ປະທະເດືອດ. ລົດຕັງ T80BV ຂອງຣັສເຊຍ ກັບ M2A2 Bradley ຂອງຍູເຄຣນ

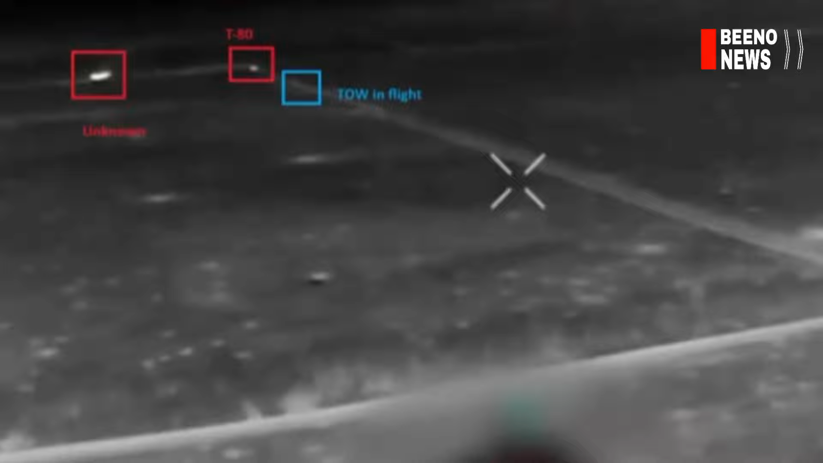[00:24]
สำหรับคลิปดีห้อกก็มาติดตามกันต่อเสริงก่อจะเป็นรองรอบคาวสารที่เกี่ยวของกับทรงข้ามความกัดแยงที่เกิดขึ้นอยู่ที่ประเทศยูเครียนต่องยอมหับวันในปัจจุบันในการประเชินอาติการระว่างอาวุธร์พกรณ์จากทั้งสองข่ายไง ระว่างละเสรียญไหร่аботได้ฟังค้องตะเป็นตกนั้นเพื่อว่ามีการ
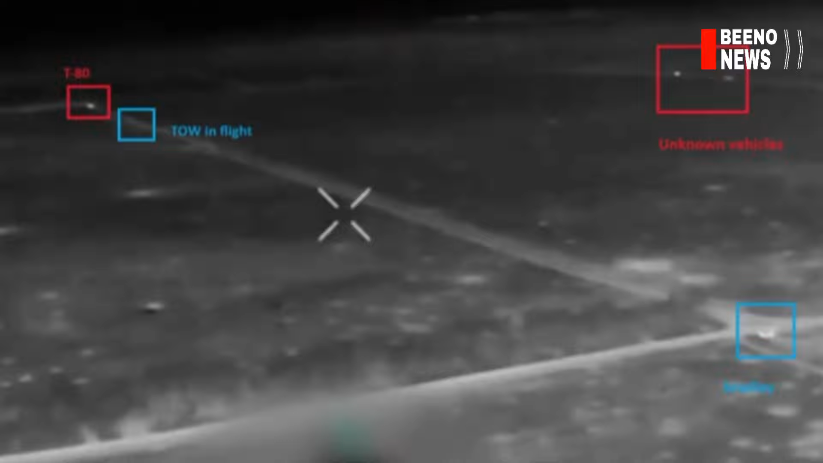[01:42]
จากคลิปวิดีโอที่ถือพย์แพร์โดยทั้งนั้นกองทับยุเครียนที่มีการทายเอาไว้โดยดร้อนแสดงไงเห็นเทิงลดหุมก็แบบ Bradley คันหนึ่งที่กำลังจอดดักสุ่มโจมตียันก็ของรัสเซียในเขตบืนที่แนวนาซึ่งเป็นเสียนทางแบบระยะยาวซึ่งสามารถเบิงเห็นได้จากก่องตัวจับความหอนแบบ Infrared
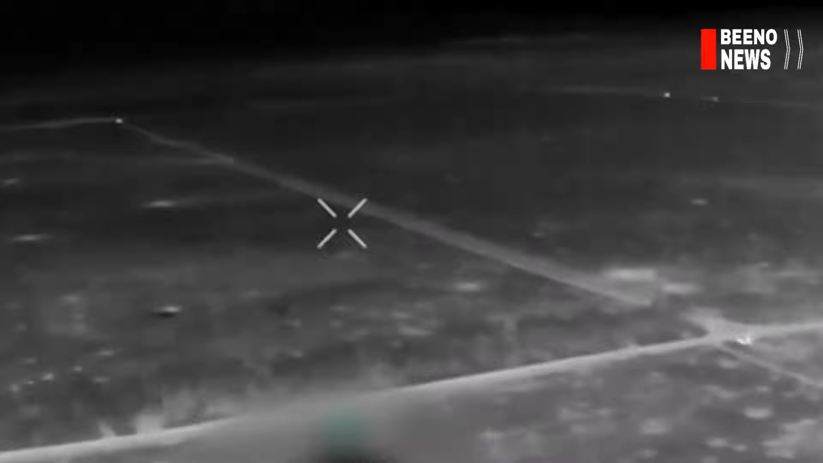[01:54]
แน่นอนว่า UAV ดร้อน ของกองทับยุเครียนพองสังเกตการจากมุมสูงและก็
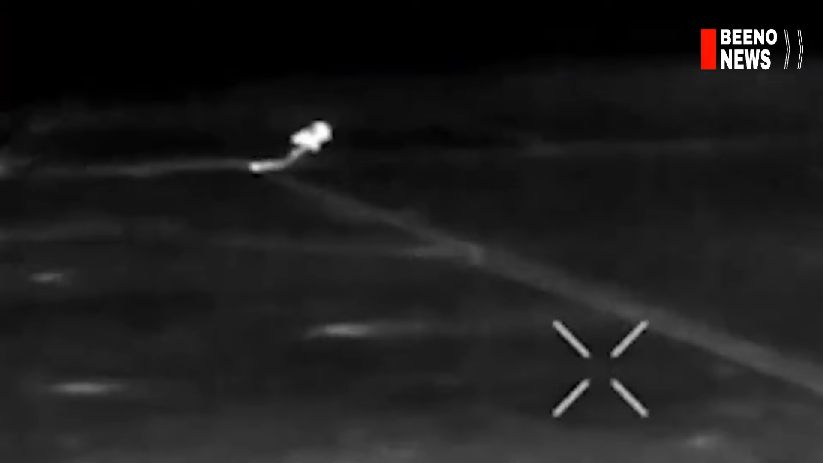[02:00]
ส่วงขอมูลประยังในส่วนของผลปื้นที่ปริวัติงานอยู่ในยันก็แบบ Bradley
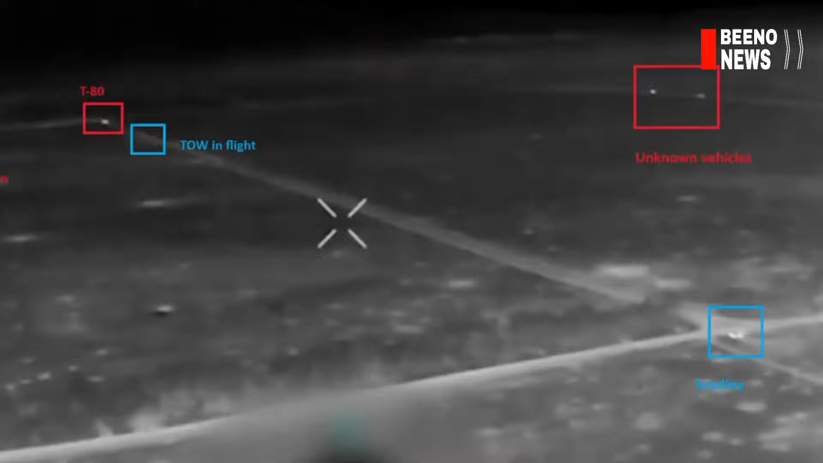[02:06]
เพื่อแจ้งให้หับสาบเกี่ยวของกับการมาของรถทั้งแบบที่ 80
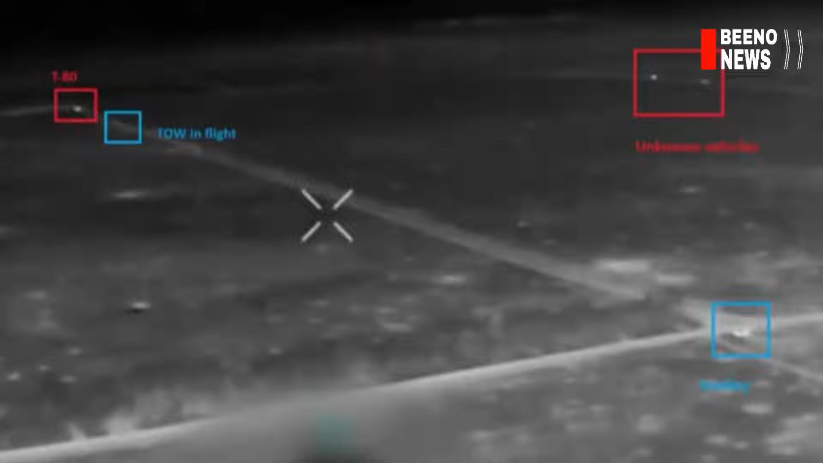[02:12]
และหลังจากนั้นรถหุมก็แบบ Bradley จากฟังของยุเครียนเองก็ได้ทำการเปิดฉากโจมตีโดยการน้ำใส่ระบบจรว